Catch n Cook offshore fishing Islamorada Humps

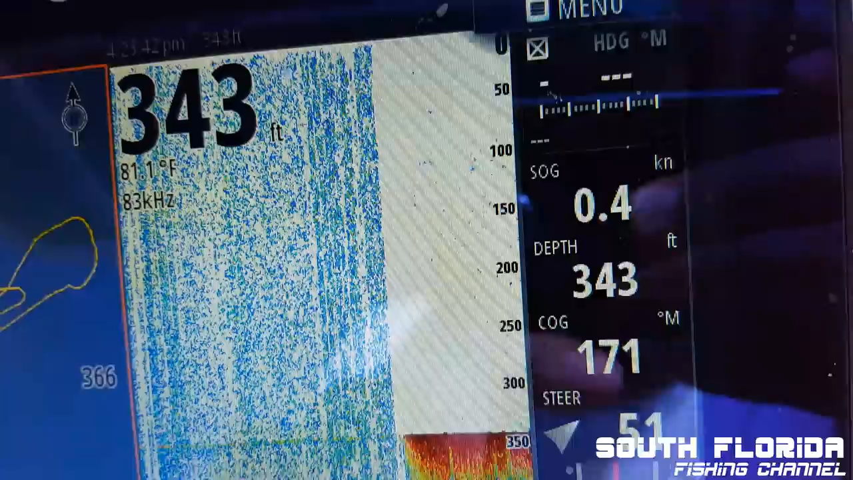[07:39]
On screen: depth 343 ft, water 81.1°F
The spots are really tiny, but I'm pretty sure there's tuna down there.
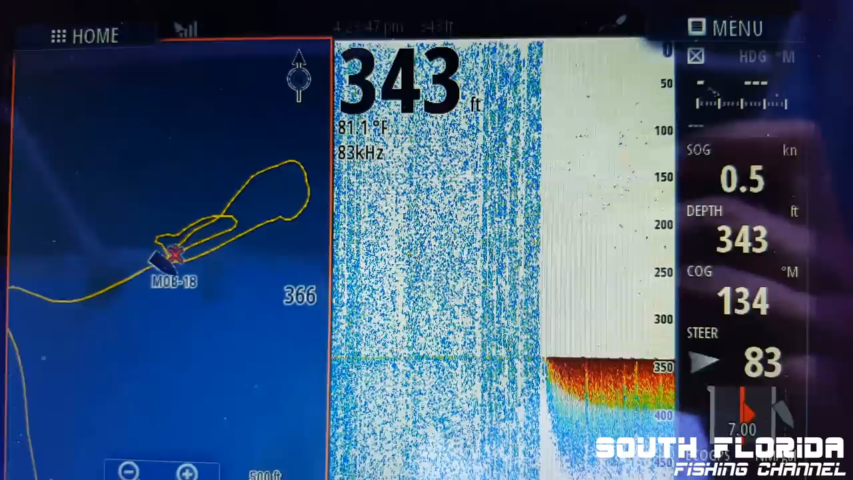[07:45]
On screen: depth 343 ft, water 81.1°F, speed 0.5 kn
Everywhere from 100 all the way down to 250.